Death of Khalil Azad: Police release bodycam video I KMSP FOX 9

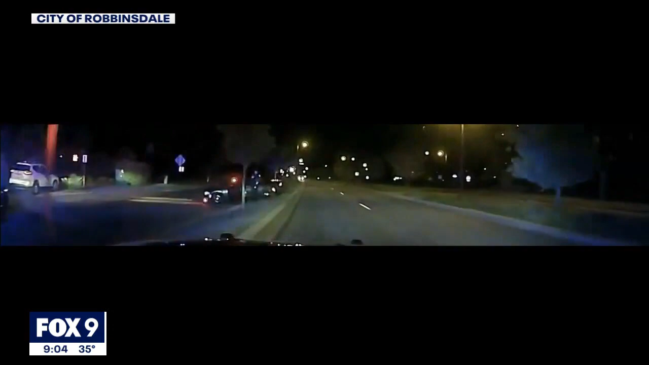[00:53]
Shortly after that, we see officers approach the car that has crashed. And while we don't see Khalil Azad, an officer references him here. Driver bailed towards the lake right in the eastbound. After that, we see the officers talk to the passengers.